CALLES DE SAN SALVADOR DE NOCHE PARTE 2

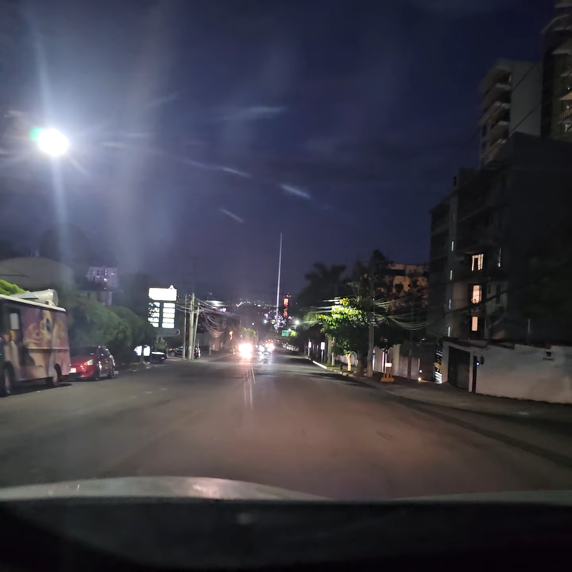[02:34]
Ese. Centro Comercial Campestre. Paseo, Escalón Oriente, Avenida Jerusalén, Avenida Maferrer, dice.
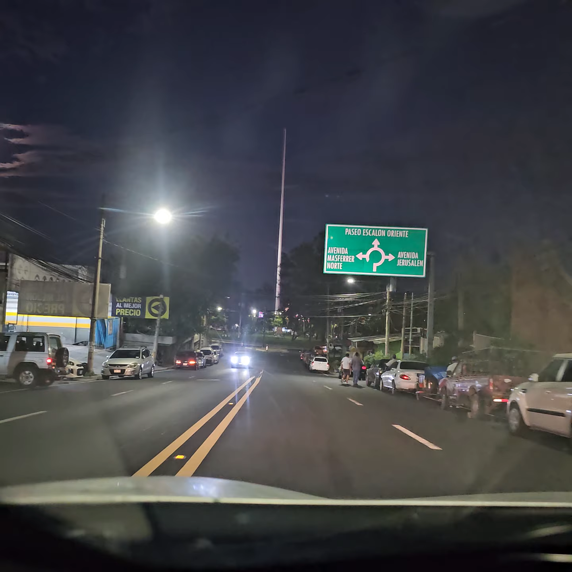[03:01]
Ajá. Entonces nosotros seguimos recto para abajo. Aquí sí ya me ubiqué donde andamos.
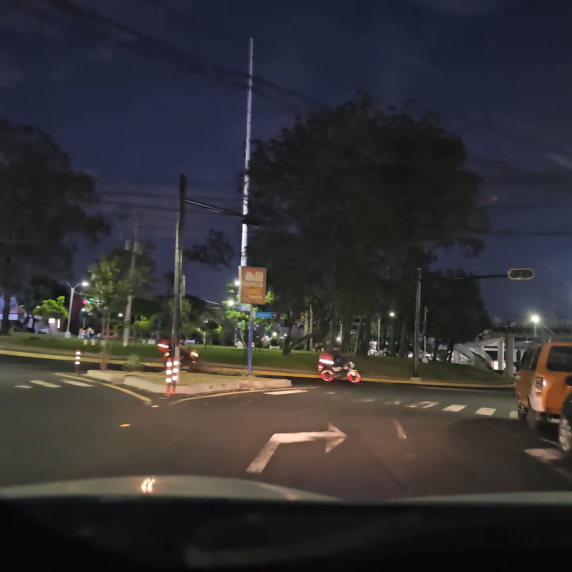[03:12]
Palm Plaza se llama ahí. Y aquí a la derecha es la Avenida Jerusalén.
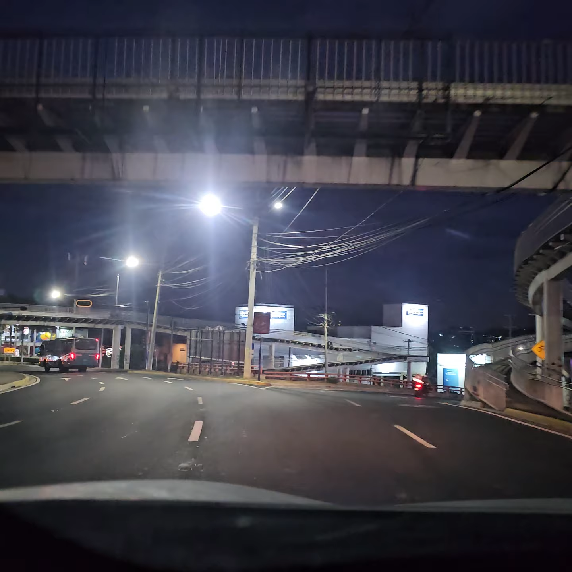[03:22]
Ahí ya fuimos. Este es el redondel Maferrer, donde ponían una banderota grandota.
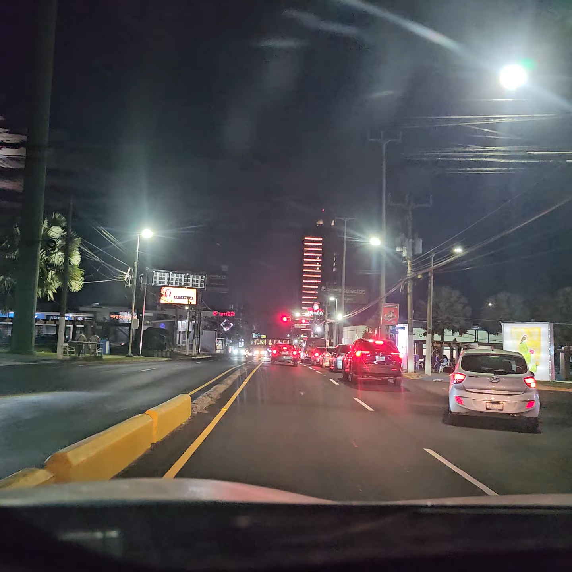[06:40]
Fuente Beethoven, va. Sí, aquí es. Aquí es, va. Ajá, pero no han iluminado todavía. Ay, no, todavía no han. Aquí ponen bien bonito para diciembre. Ah. Sí, a pero. A principios de diciembre van a iluminar aquí. Ah, que sí. Sí. Ajá. Bien bonito ponen. Hay como cuántos, varios años venimos, va.
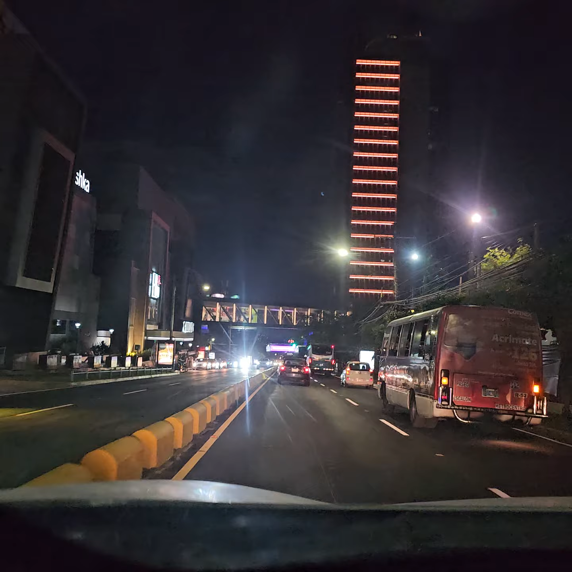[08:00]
Regular, pues le vamos a echar regular a ver qué pasa. Miren que el rendimiento es el mismo. Esta galería, ¿ve? Galerías Escalón. ¿Este edificio? Este, vamos a ver. Millennium Plaza.
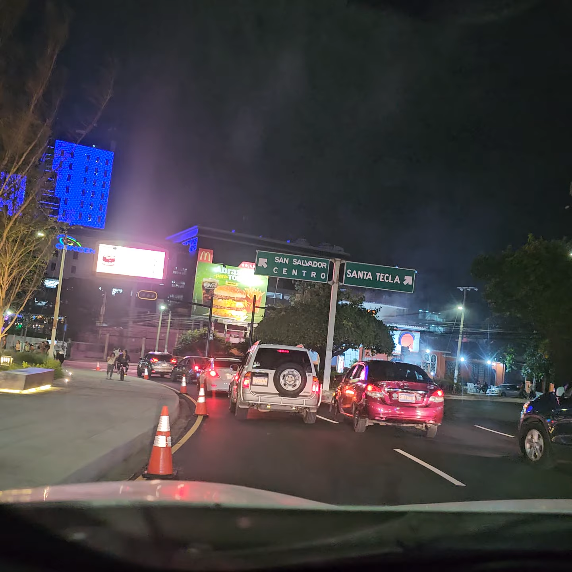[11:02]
y aquí la calle sigue recto para el centro de San Salvador.